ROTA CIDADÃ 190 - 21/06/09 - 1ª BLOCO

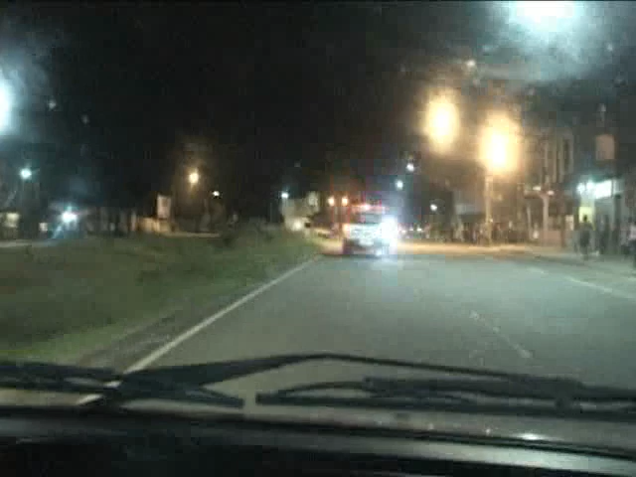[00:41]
Estamos aqui na Mário Covas. Segundo informações da polícia, toda a imprensa já foi chamada para cá.
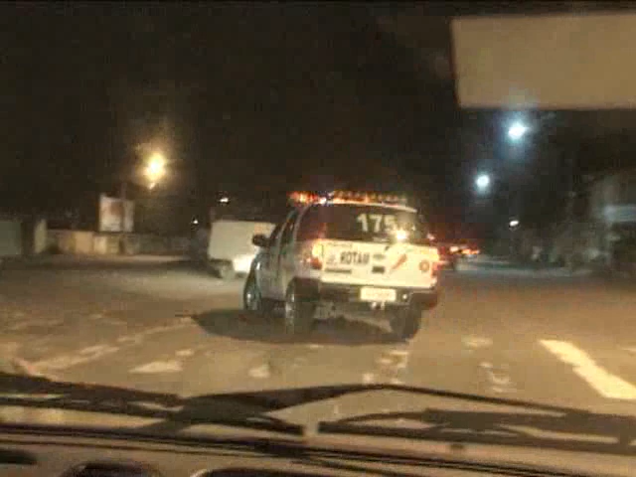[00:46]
Mais um assalto com refém. Vamos retornar aqui. Mais um assalto com refém.
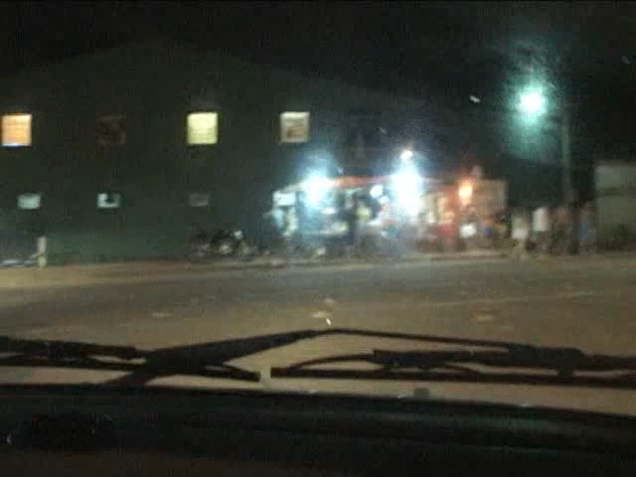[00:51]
Ninguém suporta mais essa situação. É o segundo só nessa noite. Eles assaltam os ônibus.
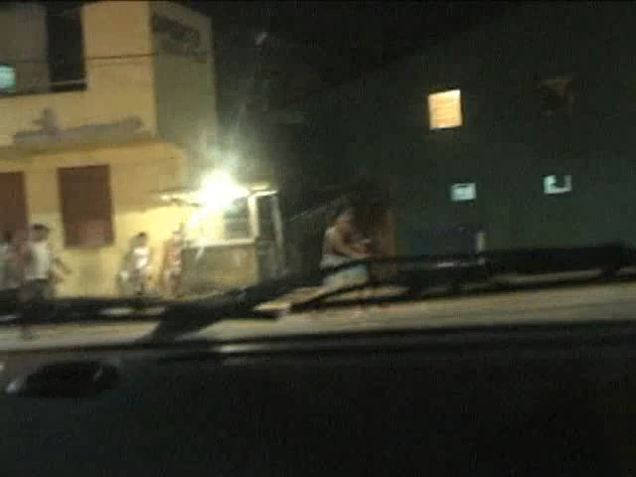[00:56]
Quando vê a polícia, que a polícia faz o cerco, eles fazem pessoas de refém. Estamos chegando já no local aqui, onde o assalto com refém está acontecendo. Vamos lá, vamos lá acompanhar um pouco dessa negociação. Com certeza eles vão já se entregar.
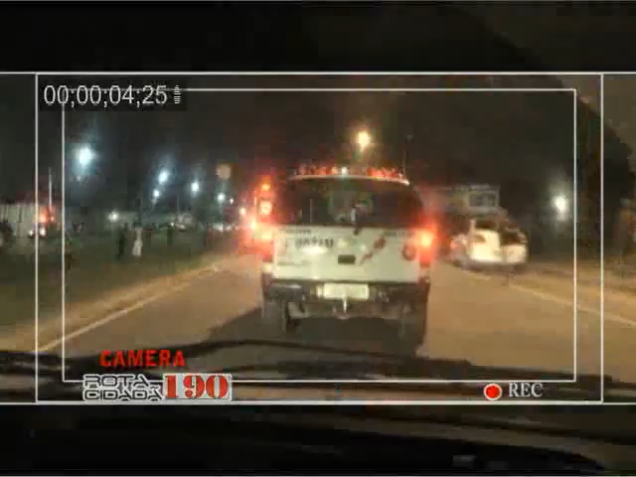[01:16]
Na realidade a população já está de saco cheio. O vagabundo sai para meter o bicho para assaltar.